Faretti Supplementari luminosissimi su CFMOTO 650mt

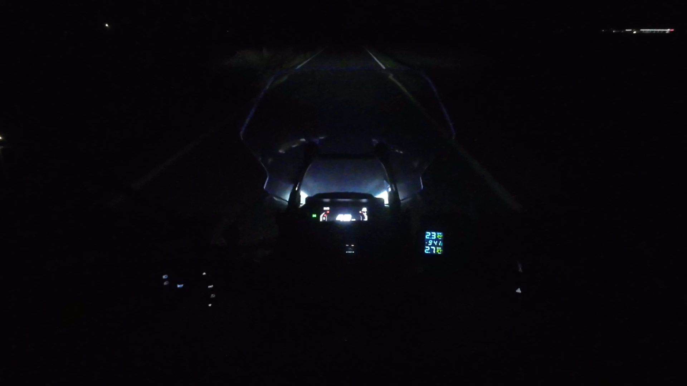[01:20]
allora faro normale fendinebbia e adesso aggiungiamo al faro normale i faretti gialli e bianchi come vedete la
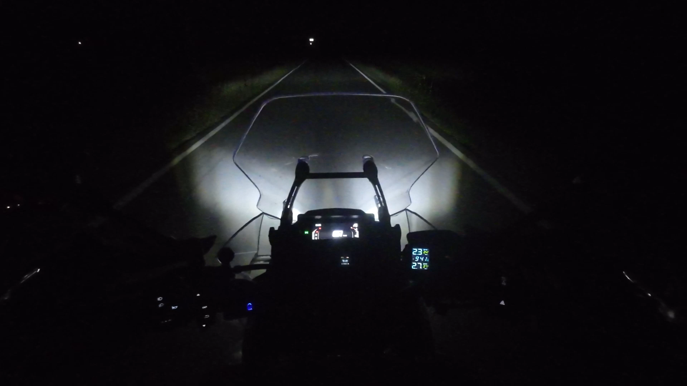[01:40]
potenza del faretto è nettamente superiore a quella del faro rimane sempre una fascia vuota perché purtroppo il faro come ho detto fa una striscia molto sottile però come vedete c'è l'illuminazione è sicuramente diversa guardate anche con la luce gialla questa potrebbe venire molto bene nelle